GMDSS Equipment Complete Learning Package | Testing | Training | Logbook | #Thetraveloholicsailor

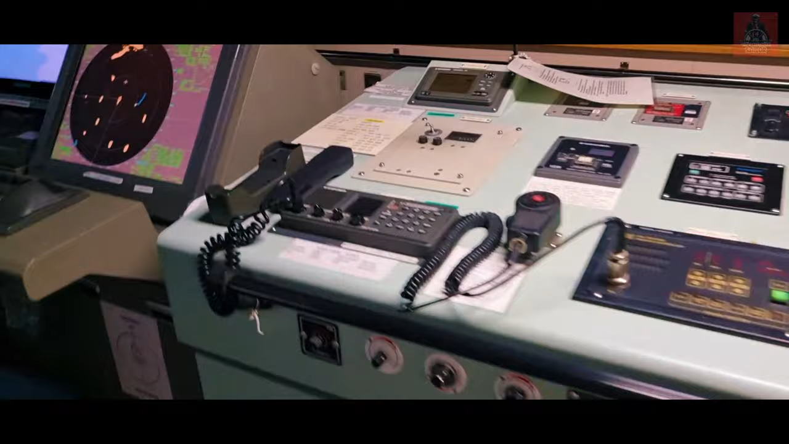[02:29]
In our ship there are three VHFs, two VHF in the bridge and one is in the CCR, so this is the VHF number one,